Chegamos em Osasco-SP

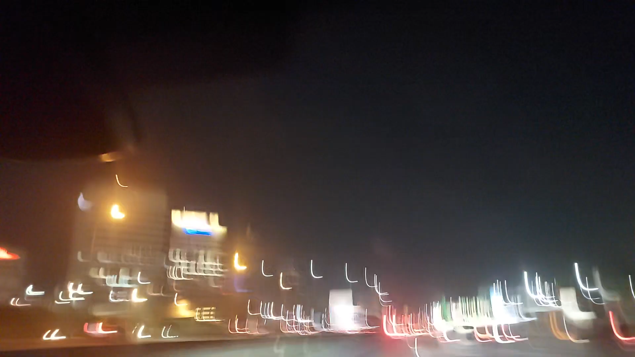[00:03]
shows last for an hour. Olha ali que legal, essa Alameda faz cor aqui, essa Alameda. Tá passando pra cá. Olha ali, ó, shopping Tamboré, Tamboré ali, né? Olha, gente, essa ponte que linda aí. Uma ponte legal. Ah, Manoel falou seu filho de até.
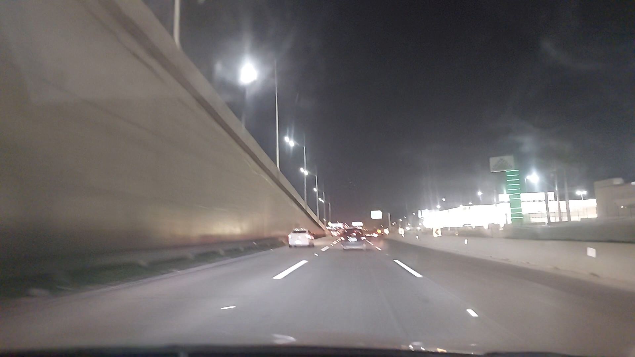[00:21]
A Manoel tem razão, gente. Sabe o que é esse fedor? Esse fedor? É o rio Tietê. O rio Chocolate, o Tietê. Olha ali, ó.
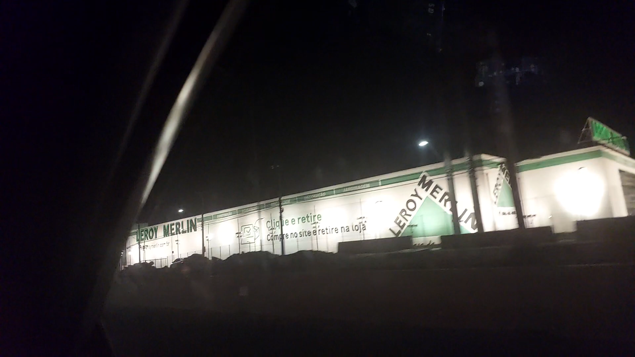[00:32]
É rio Chocolate, mas é. É peido, Manu, falou que é peido. Então, a gente fala chocolate pra não dizer outra coisa, né, Manu? Ai, pedágio a 1,5 km, gente.
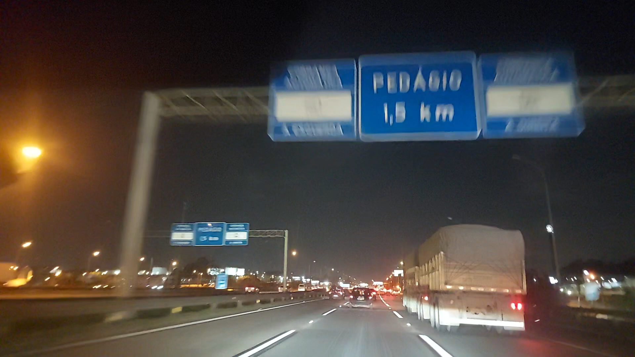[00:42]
Olha esse carretão aqui, ó. Ei, carretão, é só você tá aqui ainda na Castelo? Eita, carretão, tá até me assustar. Gente, as latas de leite condensado ali do lado, ó. Três latas gigantes de leite condensado. Olha lá. Raiz, raiz.
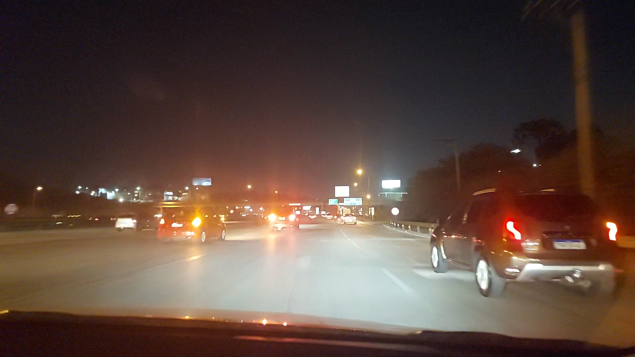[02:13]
Quer ver, ó? Rodoanel. Nós estamos no Rodoanel? 40 por hora. 40 por hora pra entrar ali, ó. 3 km. Tem que ter uma atenção de todo mundo. Tem que ver a velocidade aqui, viu?
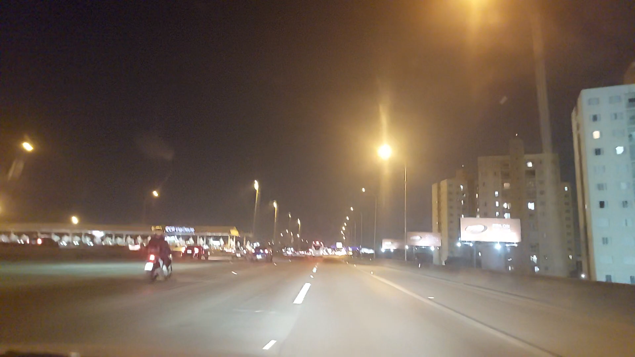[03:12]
Os prédios. Aquelas casinhas ali, ó, do governo. É a casa. Tô indo avião, helicóptero em cima. Tô vendo helicóptero, eles. Falou que viu um 4. Ali Osasco, ó, Osasco. Falou que viu um 4 no outdoor ali. Ah, tá. Agora pouco eu vi também.
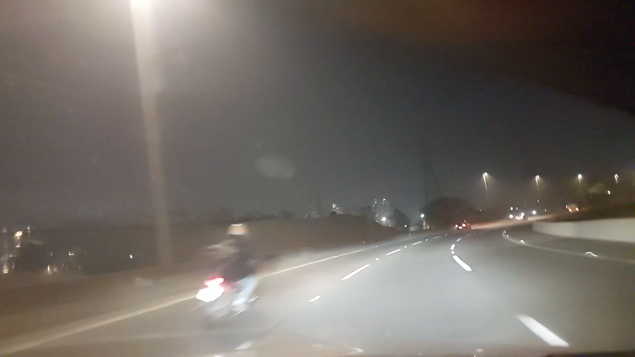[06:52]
Cheiro horrível, é o rio Tietê. É um monte de rio. Nossa, gente, que horror.
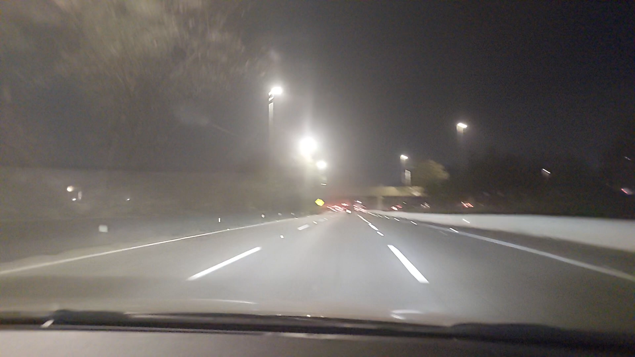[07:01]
Rio quando, Tietê. Quando você sentiu um mau cheiro, sabe que tá em São Paulo. São Paulo fedida. Cadê? Misericórdia. Que carniço. Pensa em de São Paulo, quatro carniço. Olha aqui, ó. Tumulto de carro, meu pai. E agora vem esses bebês de moto. De... Ô, Manoel, ó, quer ver, ó? Olha que estão trabalhando no rio fedido aí, ó. Eu acho que é mais fácil andar de moto aqui do que.
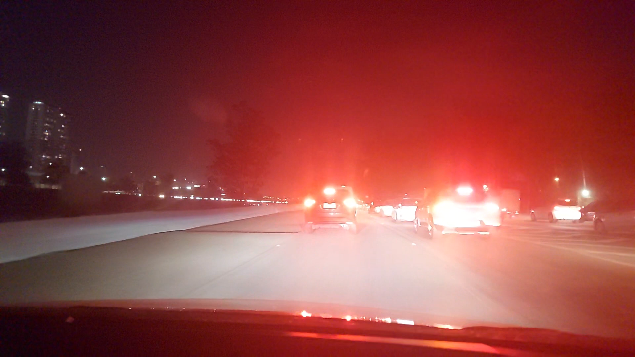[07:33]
Se fosse de dia, tá um buzinaço de moto, né? A moto passa mais rápido. Buzinando. O carro não, deve ficar parado esperando todo mundo passar. Olha uma lucra lá, ó. Tem muito. Olha quanta lampadinha lá. É mesmo, né? Beleza. Quanta lampadinha pra lá, gente, ó. Olha lá, no carro. Tá parando aí, tem um rio fedido. Gente, aí. Rio fedido ali, ó. Ali dentro, preto ali, ó. Entre nós, aqueles carrinhos lá, é um rio fedido. Tem um Tietê, rio bem no meio. Fedendo.
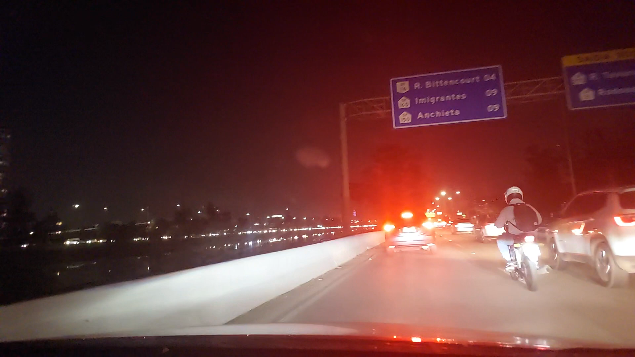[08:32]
Olha lá, assim, ó. Gente, esses motoqueiros passam buzinando. Olha o rio chocolate ali, ó. Olha o rio chocolate ali, ó.
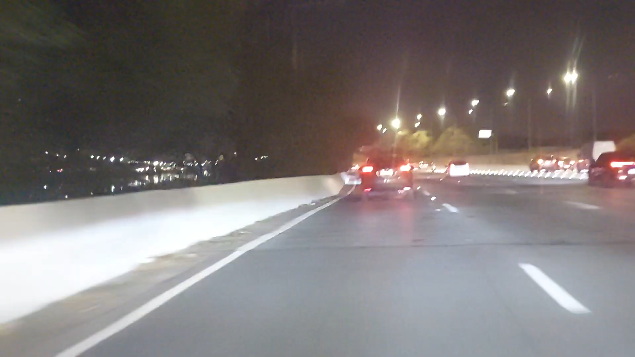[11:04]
Cada 10 milhões, eu vou. E o Rio Fedido, gente, tá ali do lado, ó. Tô dando, refletindo as lampadinhas. Agora você vai ficar só aqui. Fala, tá para o baixo, tá para o baixo.